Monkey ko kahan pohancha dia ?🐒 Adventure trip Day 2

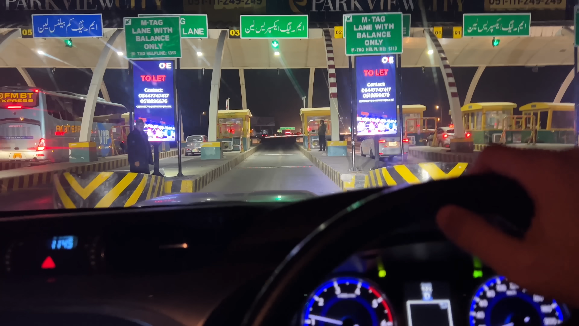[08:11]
टैग लगाने का फायदा ये है कि आप एमटेक की लाइन के अंदर जाए रश भी नहीं होता।
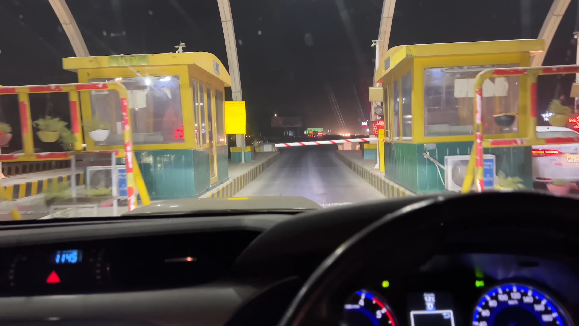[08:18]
खुल जाओ खुल जाओ खुल जाओ, जल्दी खुल गया, ये आसानी होती भाई एमटेक की।
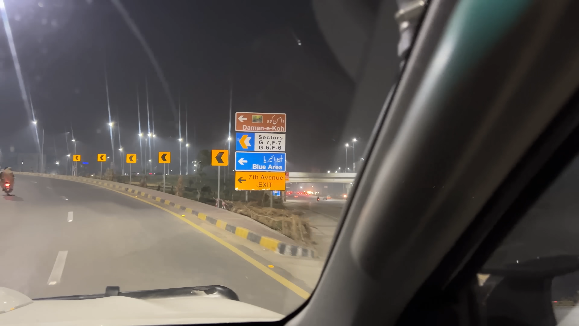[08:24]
जा रहे हैं दामने को वाली साइड पे,
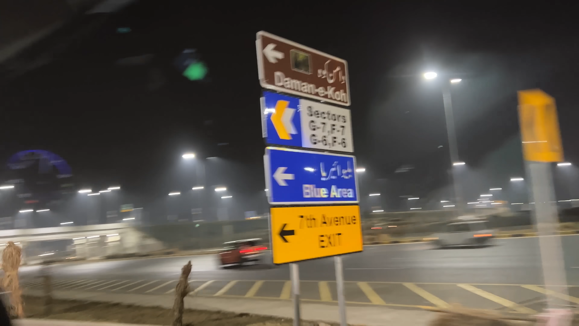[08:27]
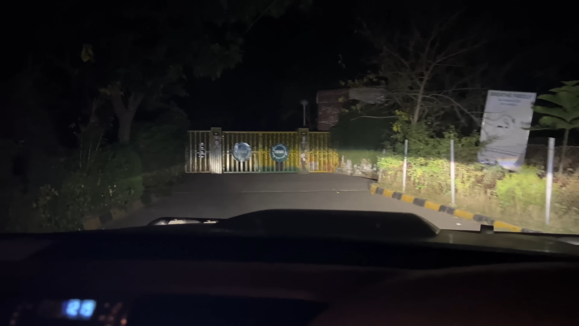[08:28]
यही ऑफिस यही ऑफिस, उसको बंदे को कॉल करो बोलो हम आ गए।
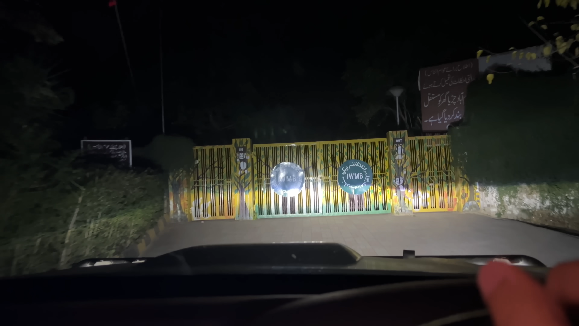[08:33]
ये देखिए ये वाइल्ड लाइफ का ऑफिस है, क्या लिखा, IWMB मरगला वाइल्ड लाइफ रेस्क्यू सेंटर।
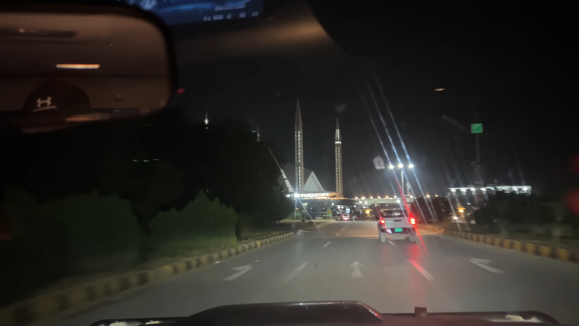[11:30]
और मैं बहुत अरसे बाद जो है ना यहाँ पे मतलब इसके पास से जो है वो गुजर रहा हूँ। हमारी एकोमोडेशन बेसिकली इसके आसपास ही कहीं है। अच्छा देखिए आप, ओए होए ये तो फुल ऑफ रोडिंग जंगल में आ गए हम लोग ऊपर यार,
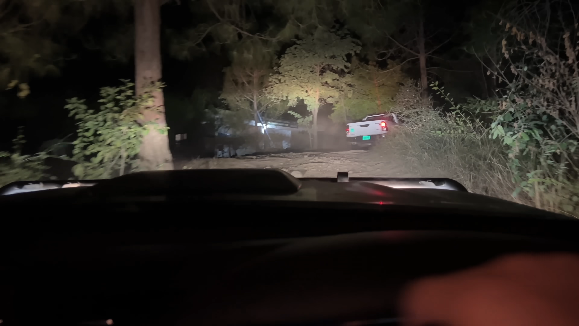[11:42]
ओए होए होए होए होए भाई जबरदस्त, इधर लेके जाओ अंदर, वाह एक और गाड़ी खड़ी है इनकी, ओए होए जबरदस्त। अब भाई मिशन तो हमारा जो है ना अल्हम्दुलिल्लाह कंप्लीट हो गया, बहुत बड़ी अचीवमेंट है यार, सही है।
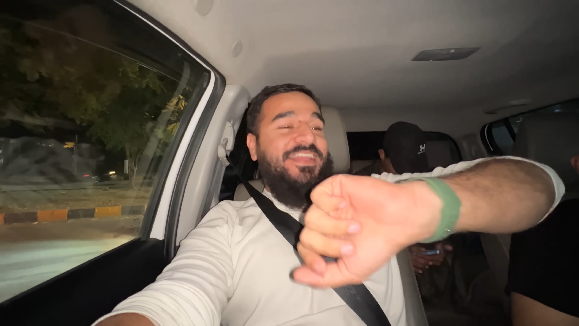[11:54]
लेकिन अब टाइम हो रहा है क्या हो रहा है,
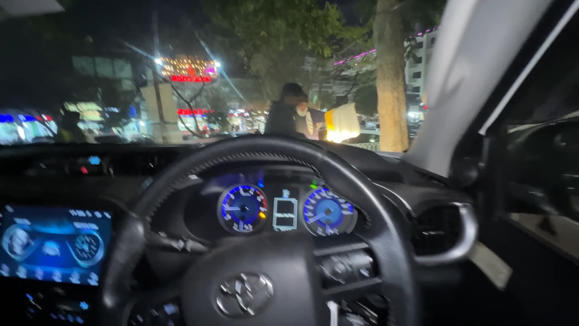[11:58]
8:46 और यहाँ पे जो है ना एक मार्केट के पास हम पहुंचे, यहाँ पे बड़ी रौनक लगी हुई है।
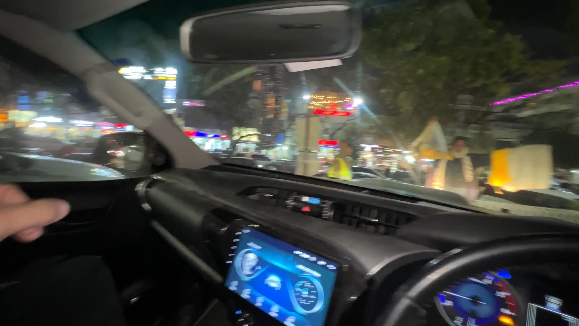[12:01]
लेकिन हम जो है ना आगे पीछे जरा एक्सप्लोर करते हैं और देखते हैं कि भाई खाने पीने के क्या ऑप्शन हैं, क्योंकि पेट में जो है ना चूहे दौड़े हैं।
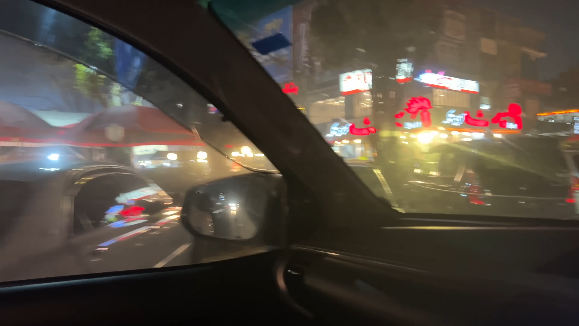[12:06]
खाने की खोज में जो है ना हम लोग अब F10 मरकज पहुंच गए हैं,
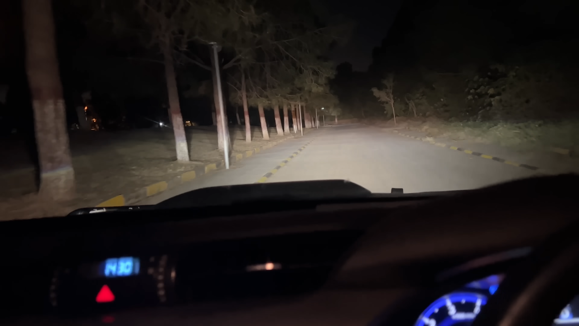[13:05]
चलें भाई अब जो है ना हम लोग अपने एडवेंचर वाले घर पे आ गए हैं, जो कि एक दिन का हमें गेस्ट हाउस मिला है। और ये देखें दोबारा एक बार और हम यहाँ से ऊपर फुटपाथ के ऊपर जो है ना चढ़ा देंगे गाड़ी।
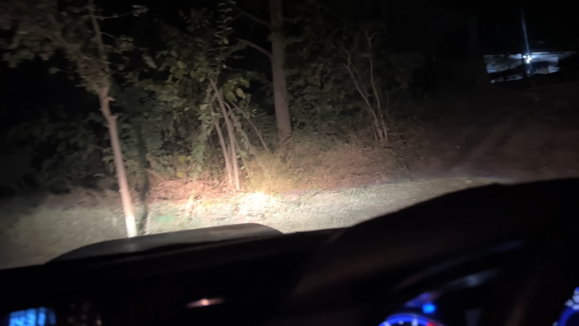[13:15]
ओए ओए ओए ओए ओए ओए यूके में जो की थी ना वो याद आ गई मुझे,
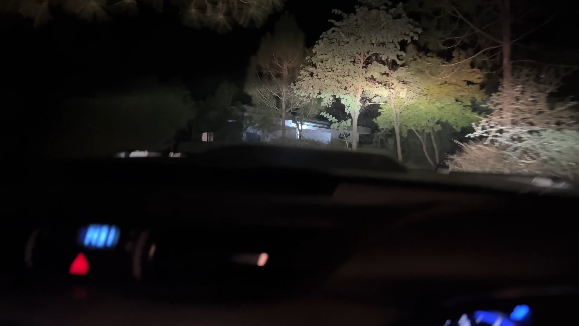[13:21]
ऑफ रोडिंग ये आ गया भाई।